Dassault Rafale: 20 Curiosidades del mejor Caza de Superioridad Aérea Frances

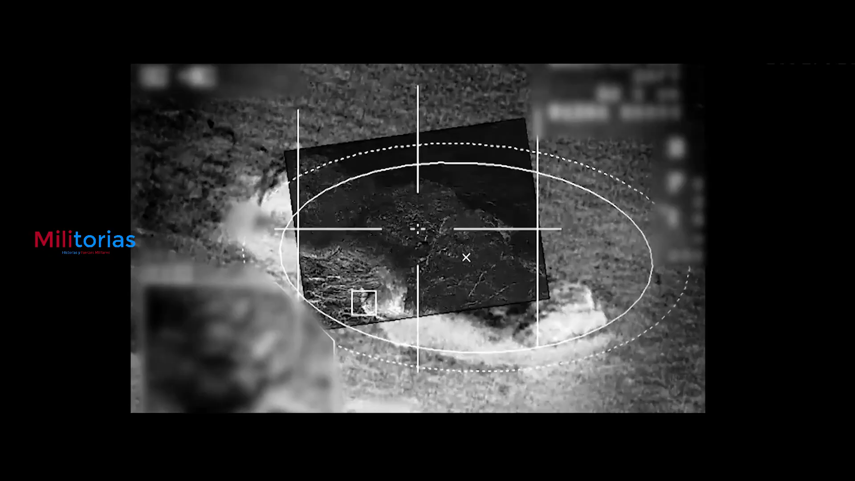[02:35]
Cuenta con un sistema de radar llamado RBE-2AA,
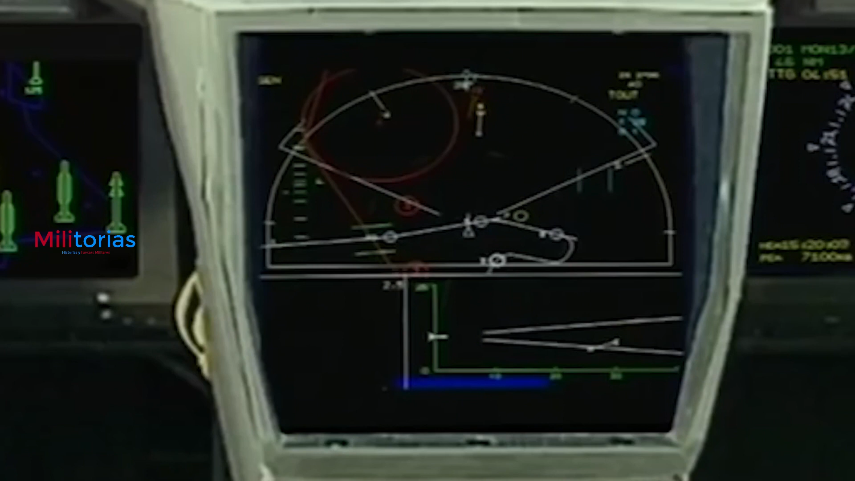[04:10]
El OSF puede usarse para identificar objetivos, medir distancias y guiar armas.
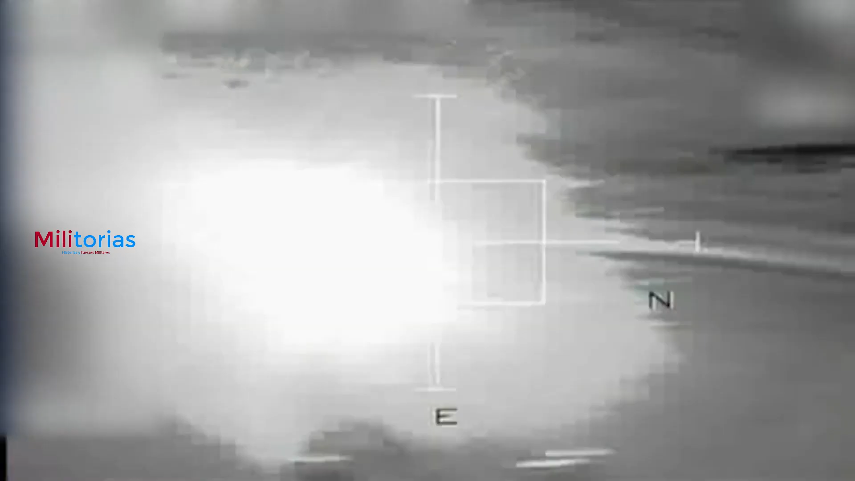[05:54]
Tiene un radar ASARBE-2 que le permite detectar y seguir hasta 40 objetivos simultáneamente a una distancia de más de 200 kilómetros.
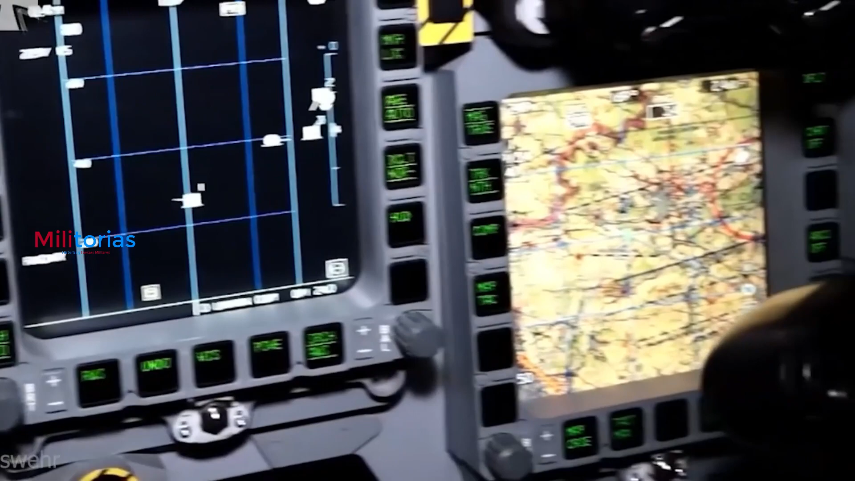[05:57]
También cuenta con un sistema de guerra electrónica Spectre, que le proporciona protección contra las amenazas radar y misiles enemigos.